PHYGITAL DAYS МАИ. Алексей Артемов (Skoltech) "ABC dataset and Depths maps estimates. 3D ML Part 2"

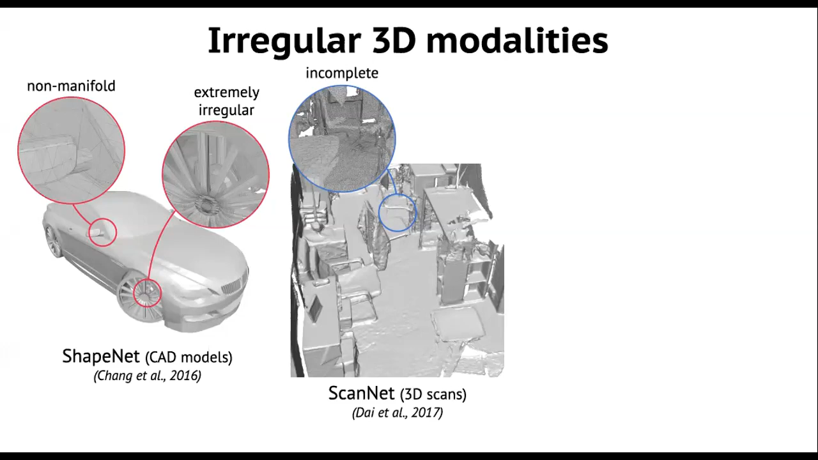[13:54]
В частности, вот если мы посмотрим внимательнее на геометрию, которая получается при реконструкции, мы увидим, что она просто содержит очень большое количество отверстий, пропусков и содержит очень большое количество шума.
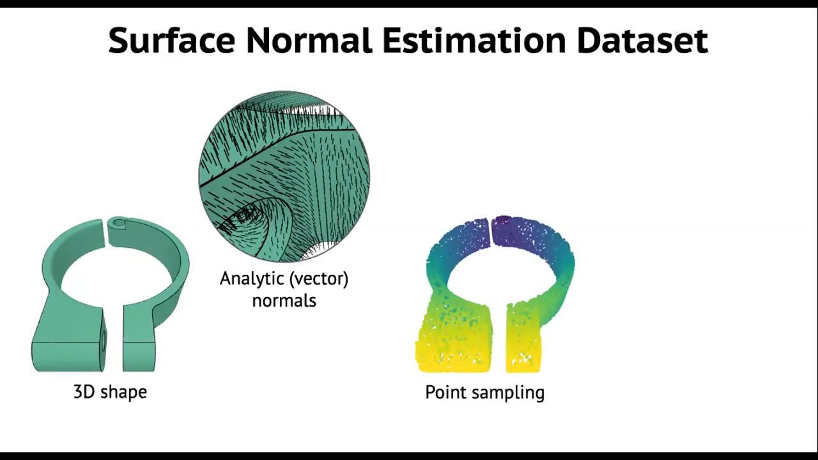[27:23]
И аннотацию. Для каждой точки мы предоставляем аналитическую нормаль.
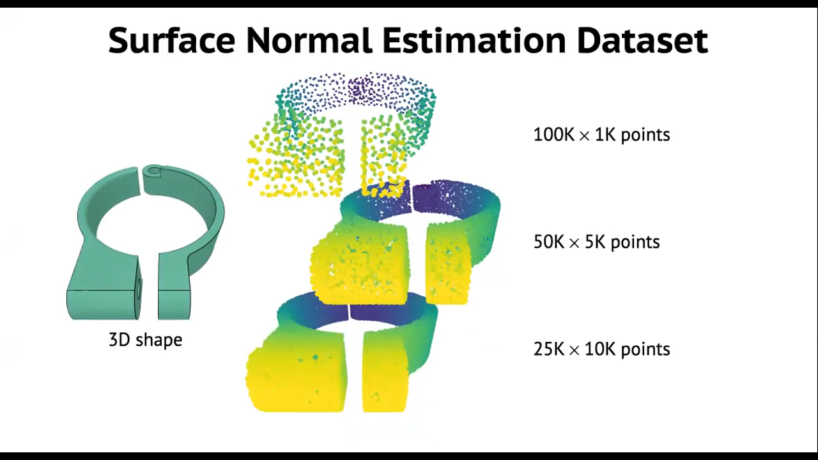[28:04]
которые заполняют данную трехмерную форму. Как мы оцениваем точность извлечения нормалей.
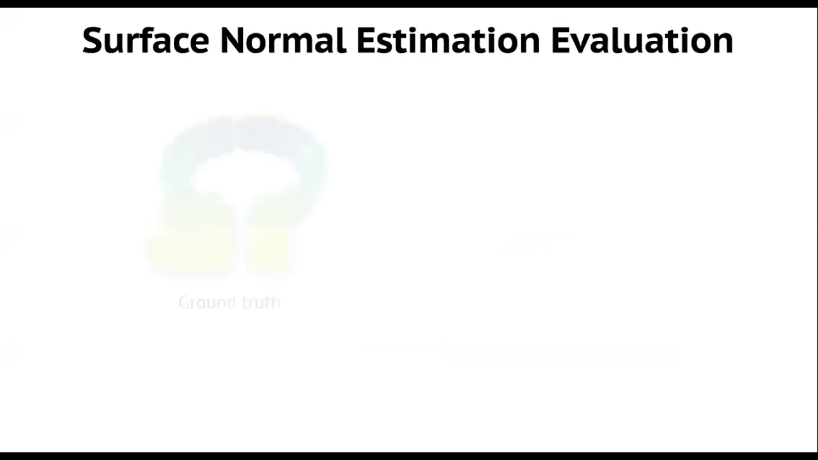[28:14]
Мы имеем аналитические истинные нормали,
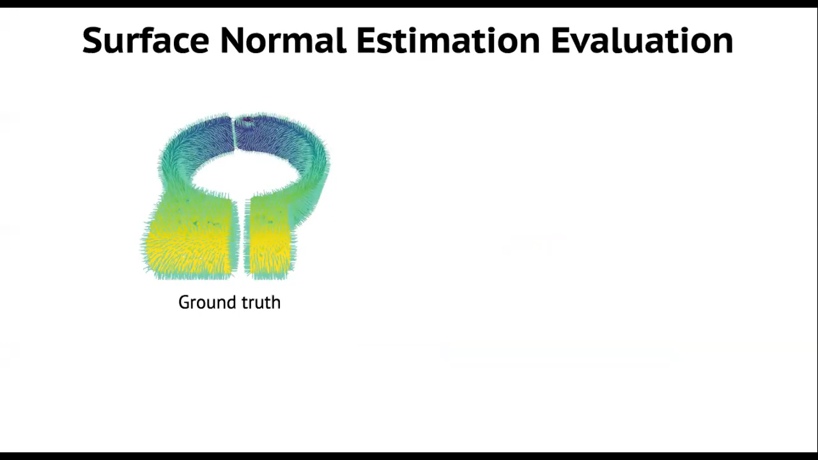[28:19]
и мы имеем предсказанные в каждой точке нормали, и мы просто считаем скалярное произведение,
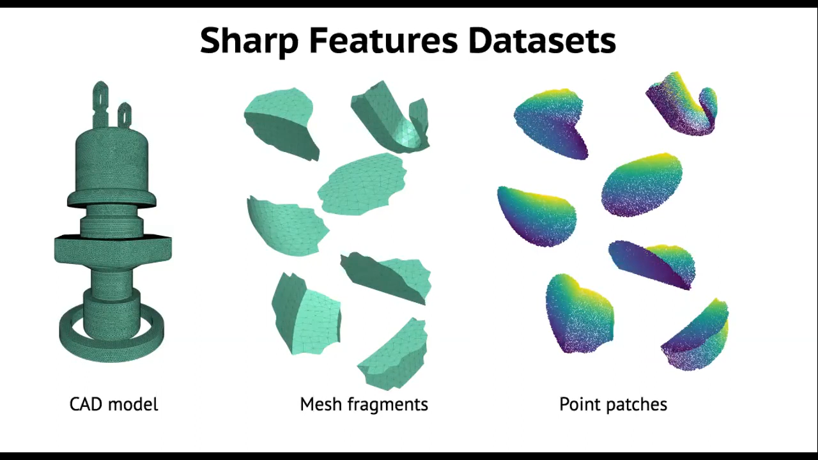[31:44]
Это опять-таки соответствует прикладной постановке, в которой производится сканирование участков объекта с помощью четырехмерных сканеров. Дальше, что мы делаем?
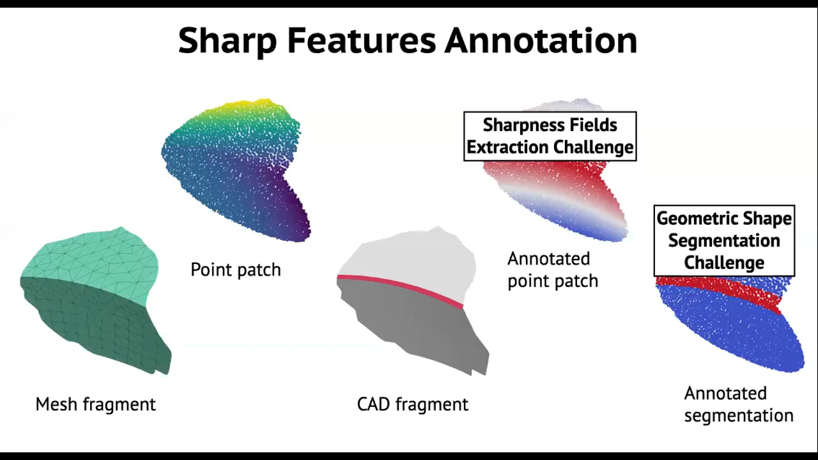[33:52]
Одно называется извлечение поля расстояний, или мы его называем sharpness fields. Это поле остроты, если хотите, и геометрическая сегментация трехмерных форм. Что мы предоставляем в качестве входных данных?
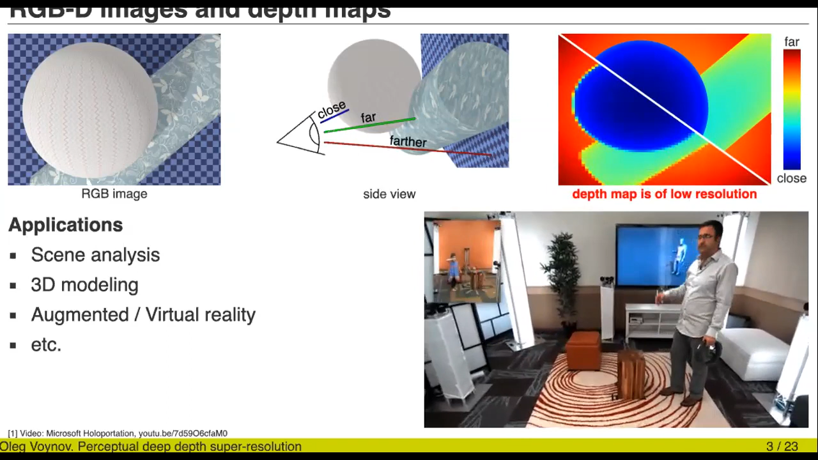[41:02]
Однако существует некоторая проблема, которая заключается в том, что карты глубины, они, как правило, получаются сенсорами на низком разрешении, то есть они такие пикселизованные. На данный момент не существует технологии, которая бы получала карты глубины в реальном времени и с высоким разрешением одновременно, как это, например, с обычным видео.
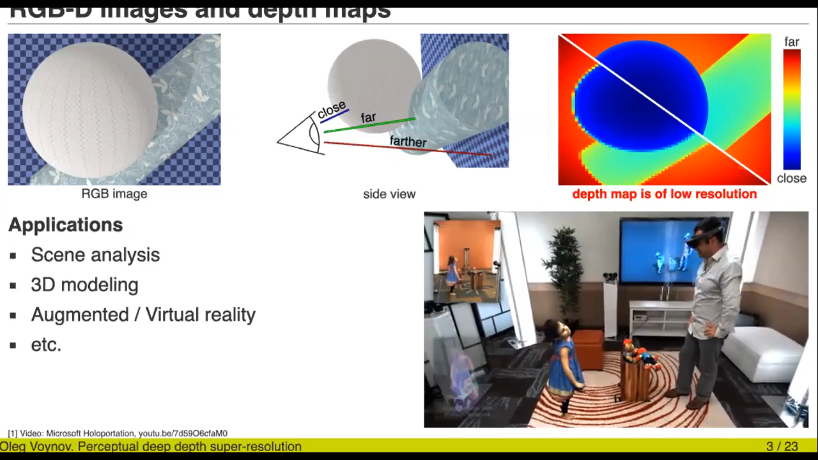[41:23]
Если мы посмотрим внимательнее на трехмерную форму реконструируемой девочки, то мы сможем увидеть, что на самом деле соответствующая полигональная модель имеет чрезвычайно низкое разрешение. И деталей на этой полигональной модели просто нет. Ну, в частности, там у этой девочки, например,
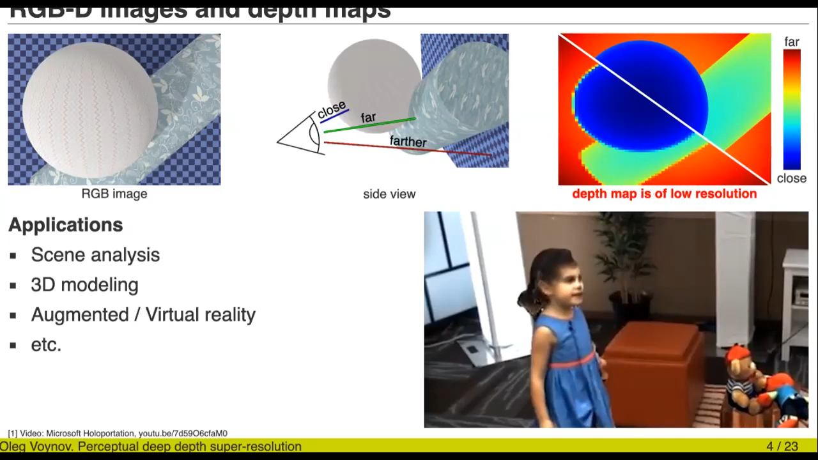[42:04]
не реконструировались черты лица. Это просто текстура, наложенная на низкополигональную модель. Так происходит потому, что сенсорные данные не способны передать детали трехмерного реального объекта. Возникает задача, которая заключается в том, чтобы